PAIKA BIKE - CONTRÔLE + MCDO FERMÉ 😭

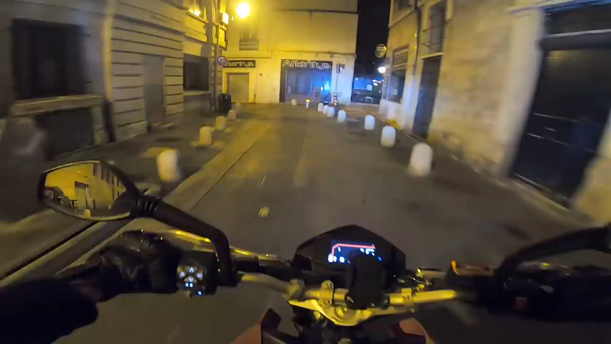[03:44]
moi réfléchir païka bike gps arrête le tunnel de la com il est fermé oh shit ah ouais en moi qui voulait faire du bruit moi je voulais faire un peu de ratac
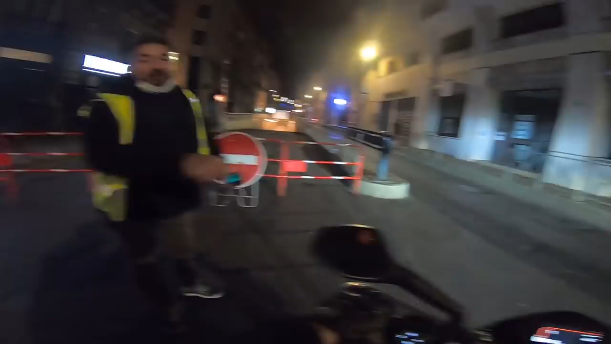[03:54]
bon ben petite déviation des familles
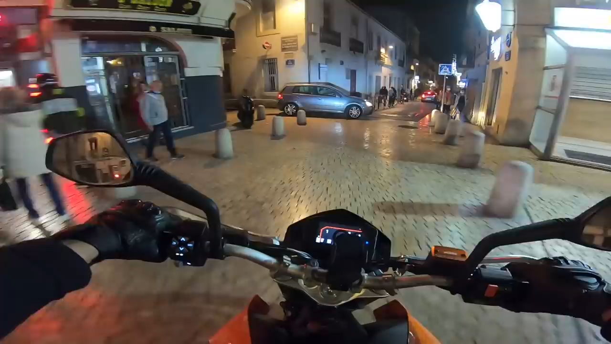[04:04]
allez frère normalement j'ai la priorité mais vas-y t'inquiète pas de souci attend